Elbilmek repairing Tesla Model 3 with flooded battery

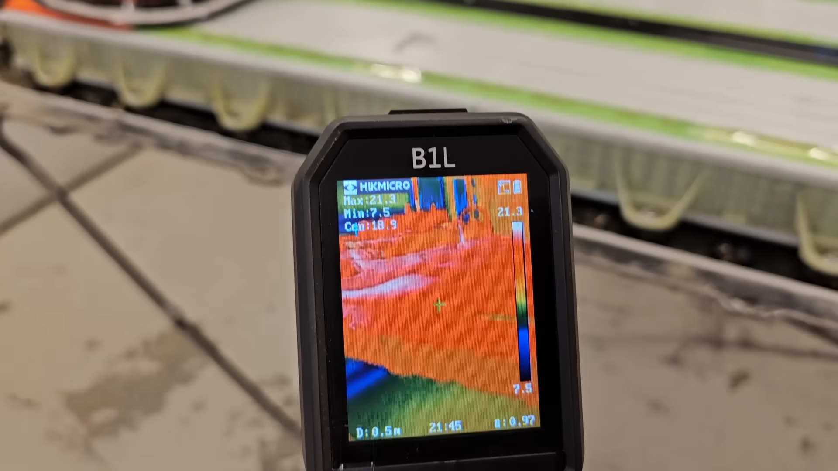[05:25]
we tried to dry the battery through those inspection holes for a few days.
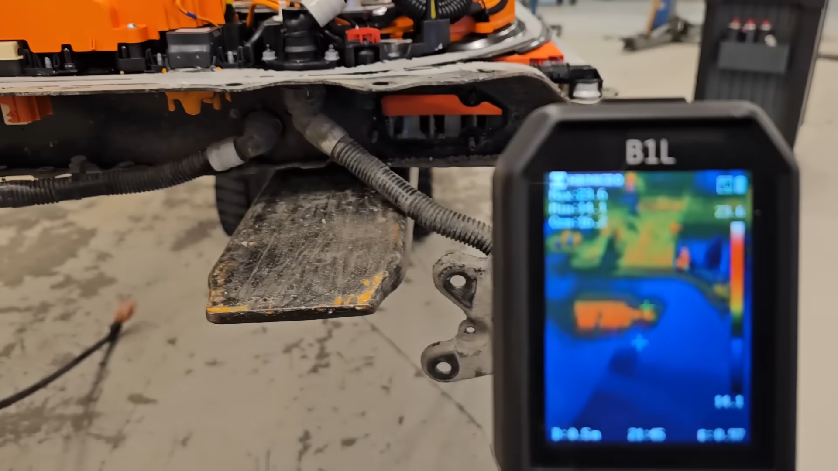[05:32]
So that's why the temperature is slightly higher 24-25 degrees.
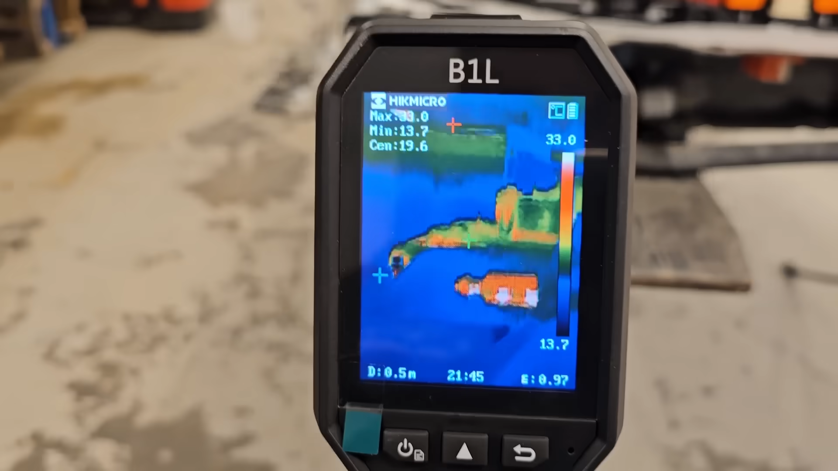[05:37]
And it's... How to say...
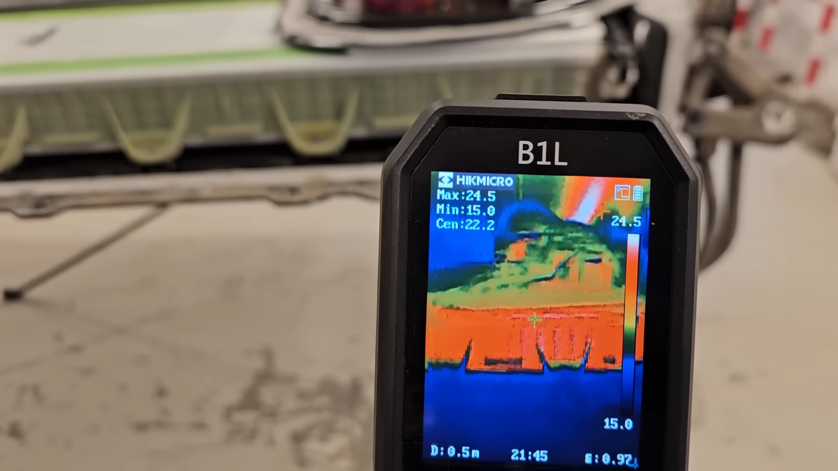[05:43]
It's a little bit different than the rest of the battery.
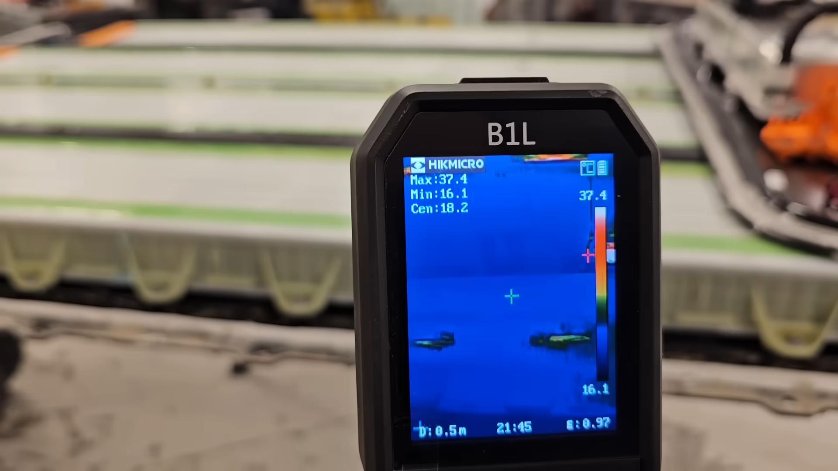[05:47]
It's hard to focus this camera.
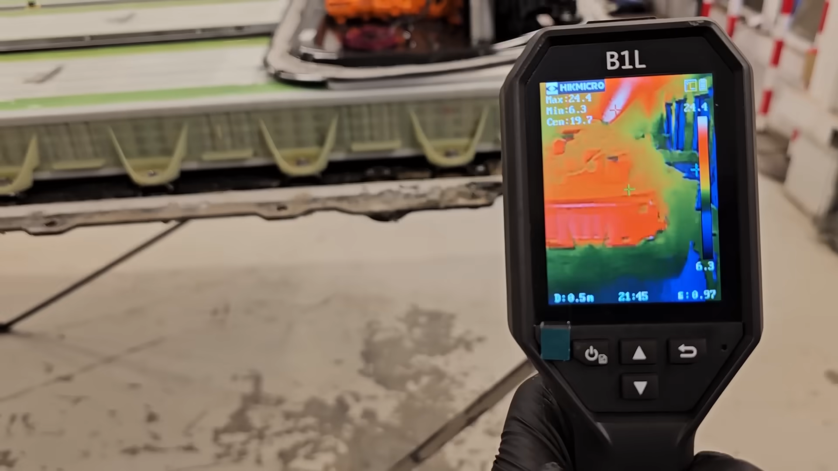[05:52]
But... 24... I think it's... It's because of that.